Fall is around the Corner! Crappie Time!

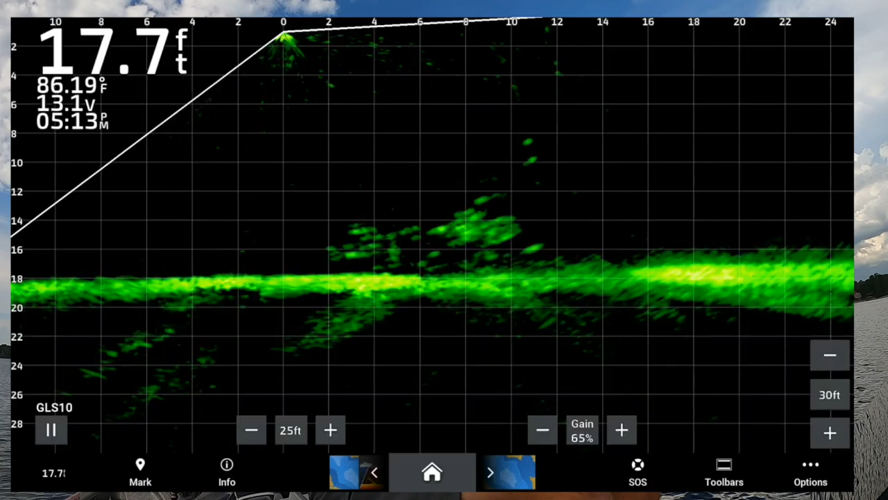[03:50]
On screen: depth 17.7 ft, water 86.19°F
there we go there's our first customer on three pound fishing small eater but that's a lot of fun and he wanted it vertical more than anything we'll take that first fish of the day now i have been fishing a lot with uh hair jigs i mean like i said i've been doing a lot
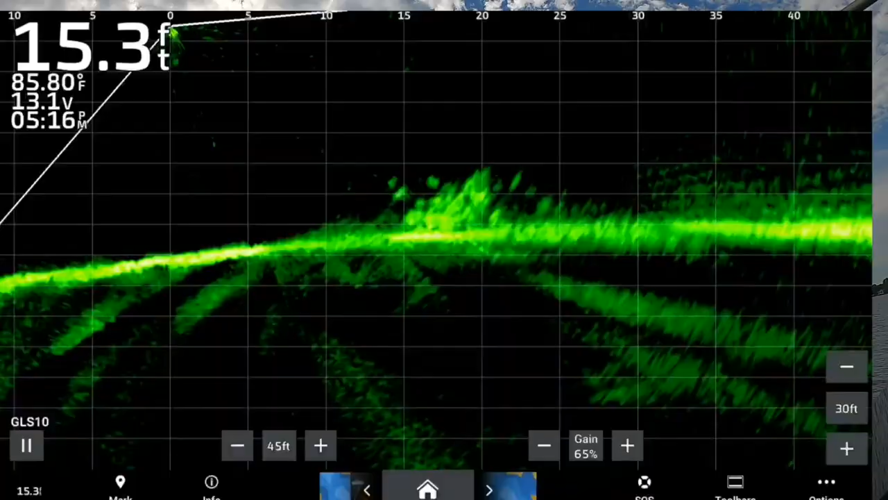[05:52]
On screen: depth 15.3 ft, water 85.80°F
we're just gonna throw down there real quick i don't know if i made it far enough on that toss and there he is a little bit more active and that's a good fish it's a solid fish oh baby stop stop right there good solid fish again that paddle tail is just doing its job man i'm telling you
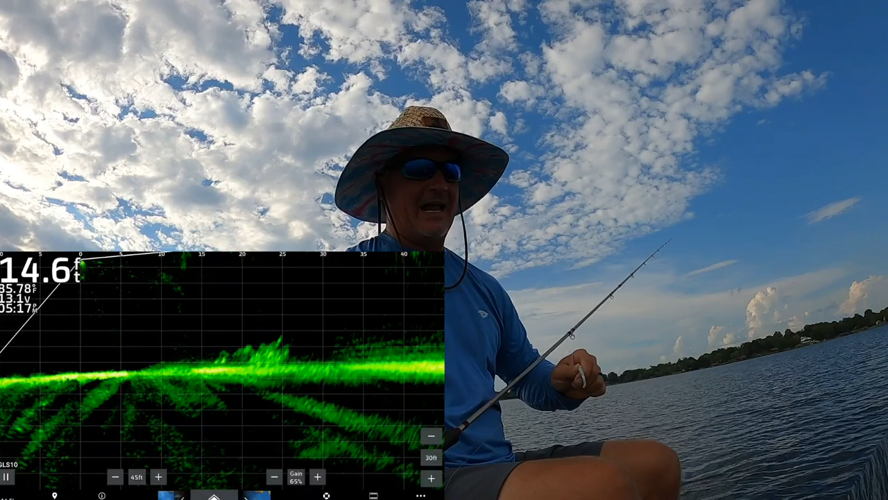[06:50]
oh i missed that one now i'm trying here's something that i did do that i i'm not i'm not sure if this is a good move or not i went back to the eight degree live scope transducer and uh and i'll tell you i don't know you know i'm noticing a little difference i wanted
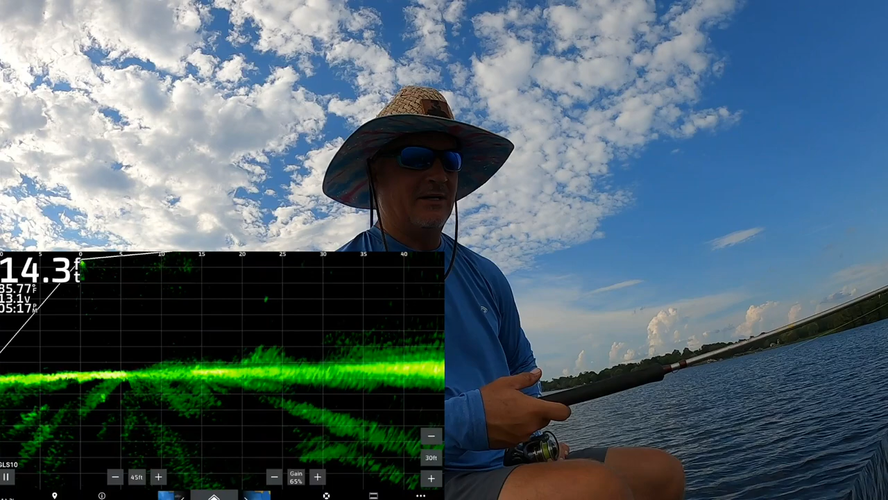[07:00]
to bring it closer to the trolling motor head so if i bounced into those stumps that were in lake it wouldn't it wouldn't affect it as much in other words i'd have that barrel as kind of a bumper here comes one guy way up here and he did hit it good night they are hitting it they are hitting it good night um but i don't know if i see my jig well enough it has it goes in and out of that those uh those arrays a lot quicker i've noticed i've noticed that for sure and um so it'll be interesting to see if i long term it or not but i gotta tell you my picture's pretty darn good and i like that so we'll see